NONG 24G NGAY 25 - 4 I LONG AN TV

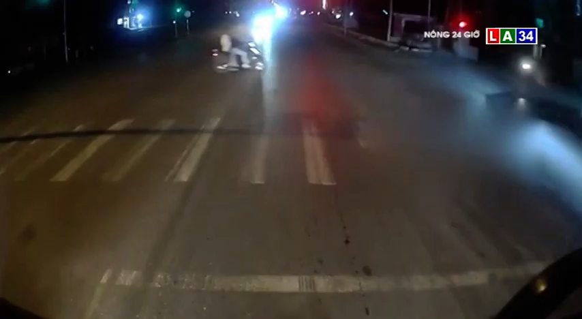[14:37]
Theo đoạn clip ghi lại diễn biến Chiếc ô tô con chạy
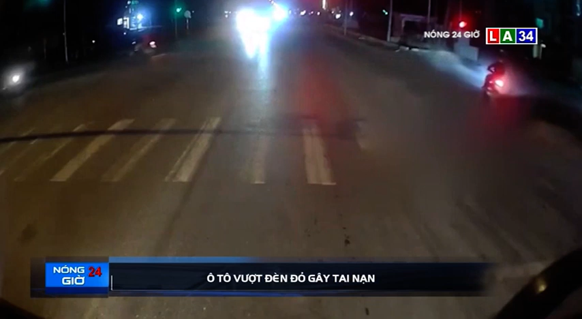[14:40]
tốc độ cao Cố tình dựt đèn đỏ Và gây đa gia chạm mạnh Xe này đâm trúng một phụ nữ đi xa máy Từ hướng dung góc Khiến nạn nhân ngã dăng xuống đường Tài xế mặc kệ người bị nạn Cứ thế nhấn gà bỏ chạy Hành động này đang bị dân mạng chỉ trích gây gắt Người phụ nữ đi xa máy bị thương Và được người dân đưa đi khép cứu Tại bệnh viện gần nhất